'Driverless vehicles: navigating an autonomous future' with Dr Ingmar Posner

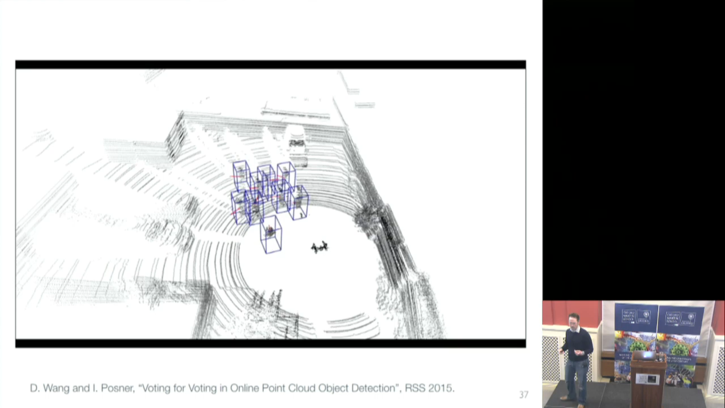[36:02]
In fact, this is the same thing, exactly the same system that we used for cars operating in crowds. So there's a small crowd running around in front of a vehicle.
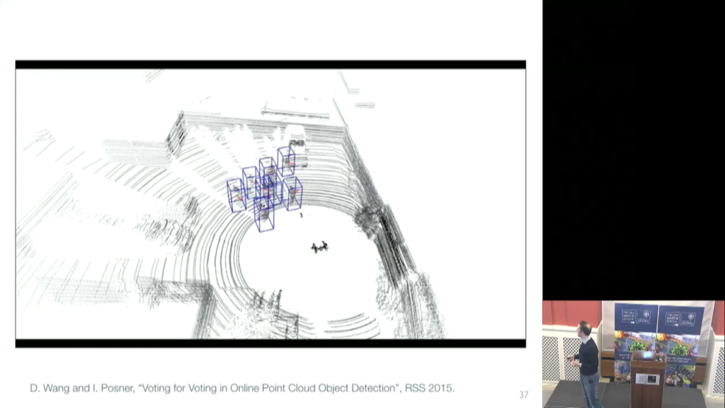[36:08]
And again, we can do that now at 20 hertz, which was kind of, it's a fairly recent thing, and we're quite proud of being able to do that.
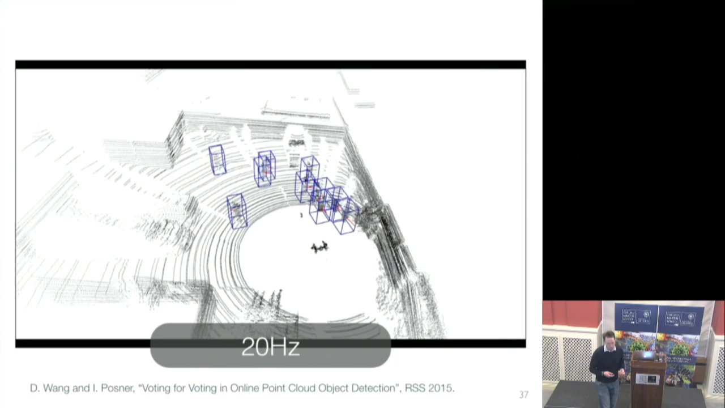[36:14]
But this is kind of standard stuff, or I should say this also, this is the same thing, but now we're actually operating in images, right?
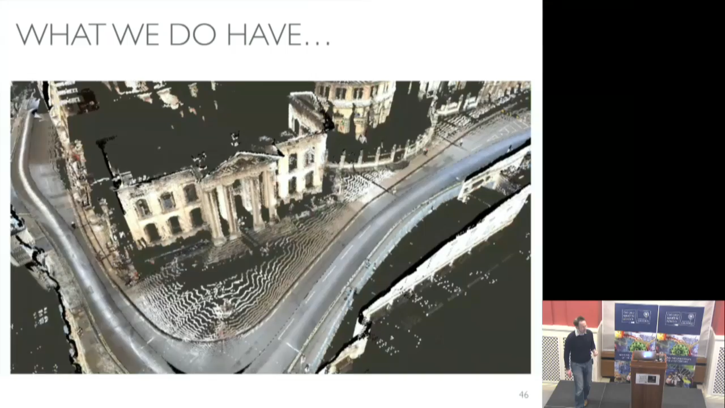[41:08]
Well, we have these really awesome 3D reconstructions of what the world looks like. Okay, that's got to be useful somehow.
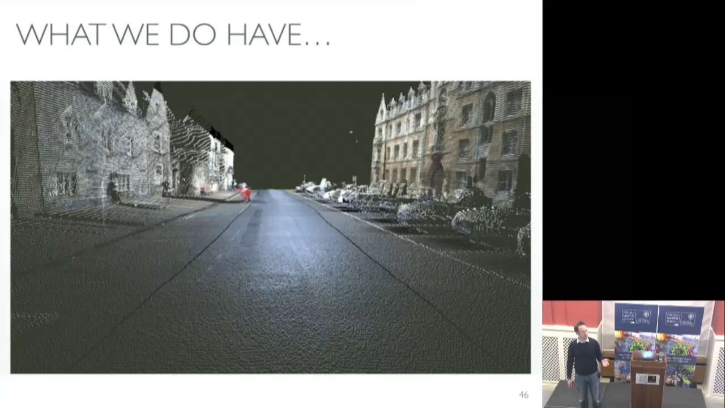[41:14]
Okay, so how might that be useful? Well, we can perform a very, very simple check, for example. So we can do something, and this is a thing that other people do. So you could, for example, say, well, I'm detecting people, right? And I am going to impose that people have to be walking somewhere on the ground, ideally. They don't fly through the air, and they're probably bigger than 2 centimeters, all right? Seems like a sensible sort of thing. Based on that, you can do some sort of a heuristic check and say,
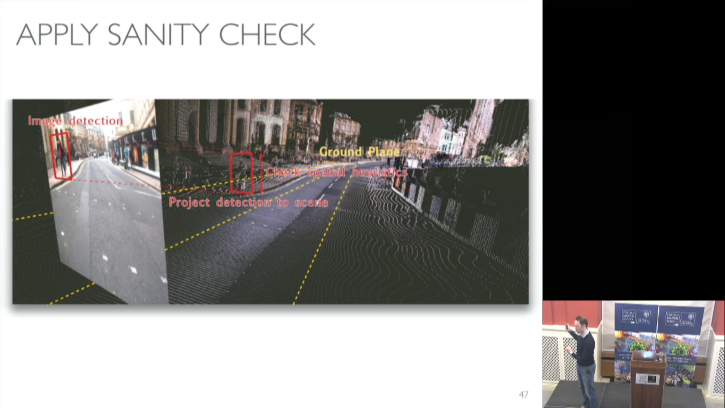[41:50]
well, actually, if that is true and the ground plane is roughly here, then I can throw out false detections just based on that, okay? So that's a useful thing. Many people do that. But also, you get a sense that knowing where you are really helps you, because if you know where you are and you have a good model of what the world looks like in that sense, in sort of this 3D model sense, you suddenly end up with a pretty good idea of what kind of heuristics you can employ. You know where the ground is, you know where the walkway is, that sort of stuff, right? And of course, you can take that much, much further. You could say, well, actually, I can do some much more expensive tests that I can run overnight,
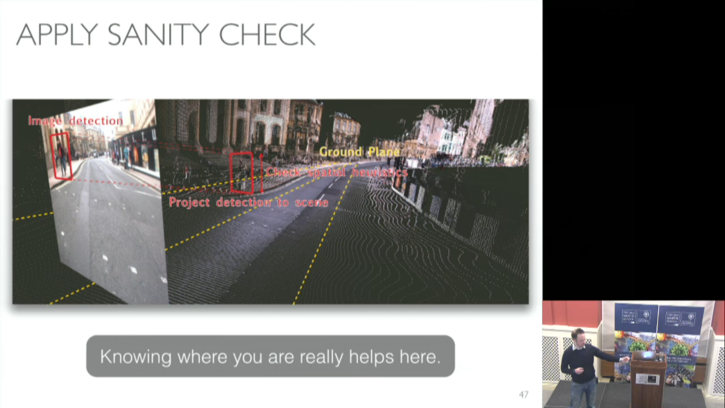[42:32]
and then suddenly we can have a philosophical discussion about robots dreaming, right? Where you say, well, actually, if things intersect with other things in my scene prior, if my detections intersect with things in my scene prior, probably it's not a person, okay, because it's probably a tree. All right. Okay, so knowing where you are really helps you. So let's just pause here and say, what do people usually do?
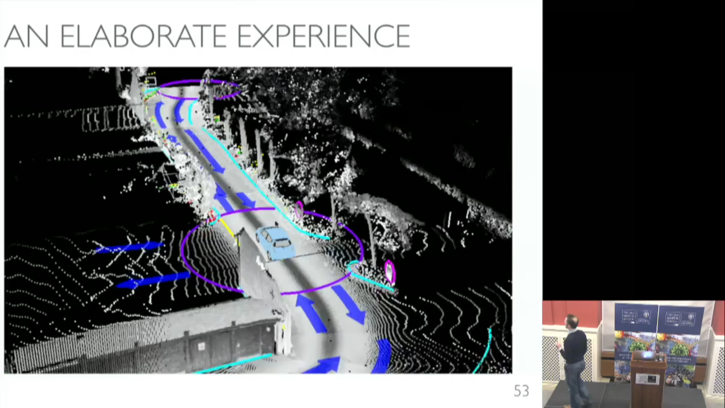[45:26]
That's interesting. And so I've just talked about like, you know, awesome perception systems, and that's really good.
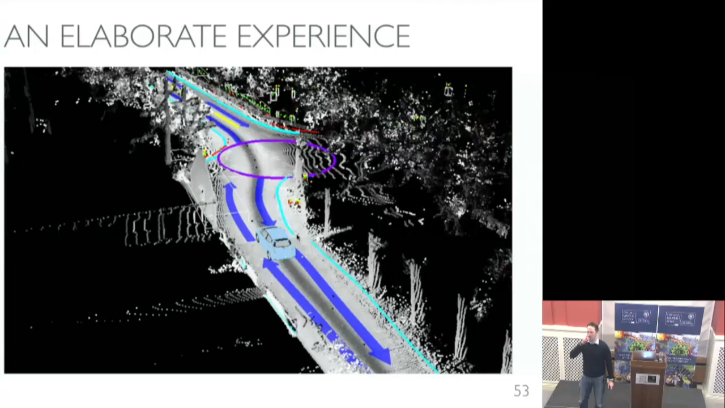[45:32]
Let me talk about a different thing, a slightly more elaborate experience. Okay. So the kind of white dots that you see here are these kind of 3D point cloud priors, right?
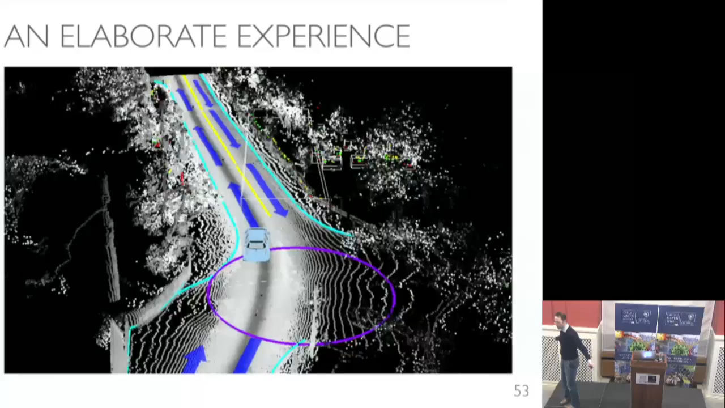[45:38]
So that's the sort of model of the world. And all the colored things are things that are added to that map.
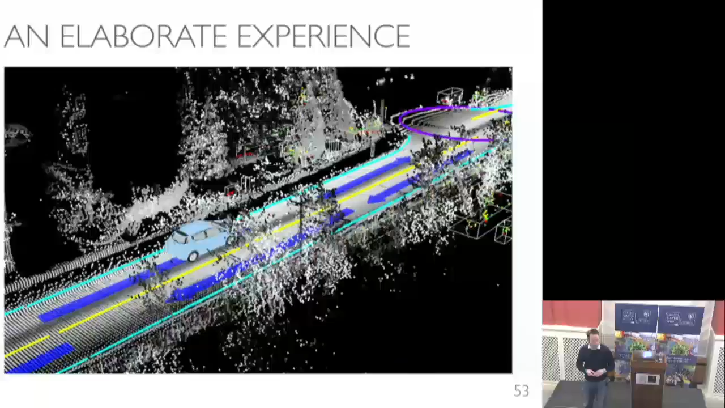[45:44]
They're semantic annotations. They're things like lane directions, where the lanes are, what direction you can drive them, the kind of big circles, there are intersections.
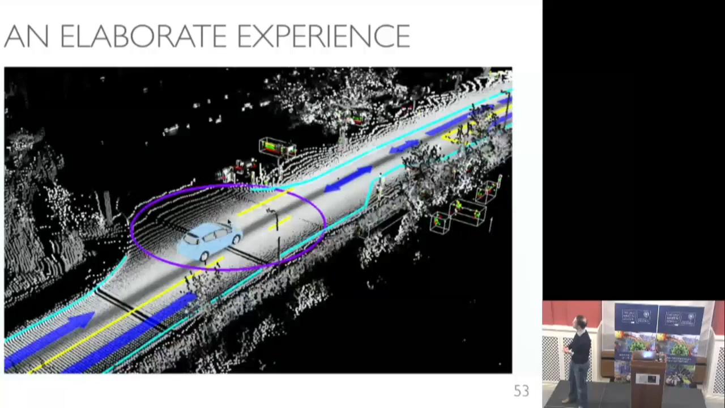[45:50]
The kind of cyan bits are sort of road boundaries, that sort of stuff.
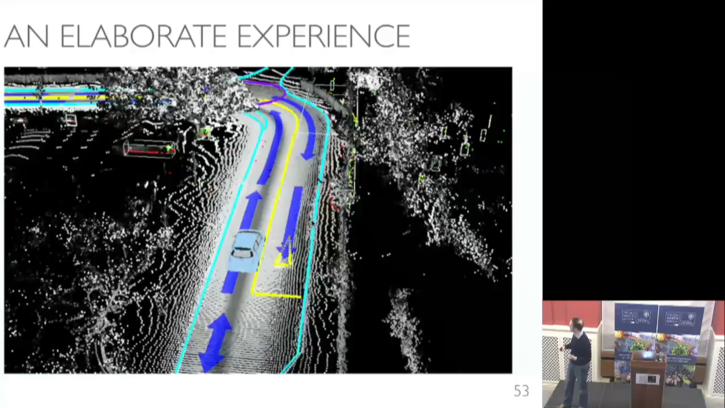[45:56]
And you can think of this video almost as the kind of two streams of consciousness of the vehicle, right?
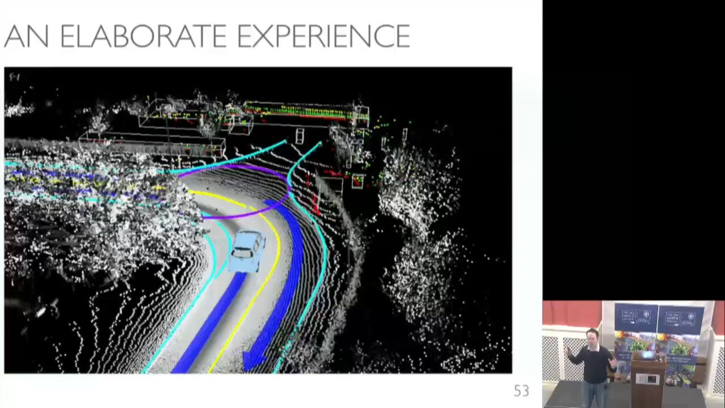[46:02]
So everything that is kind of a white point cloud with sort of clearly annotated labels on it is something that can happen offline.
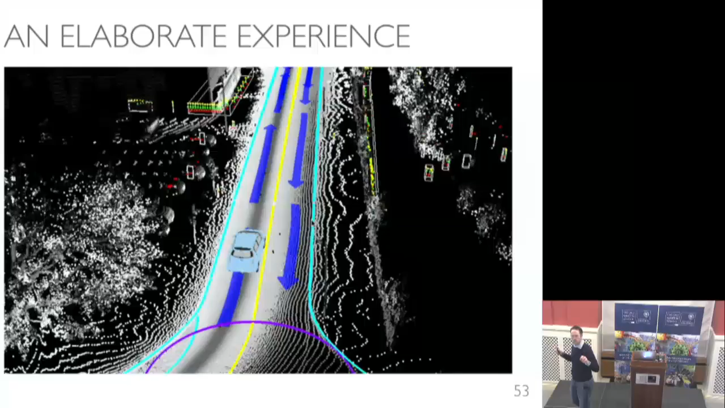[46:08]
And you can think of that as when you commute to work, you know where which lane you need to be in, right?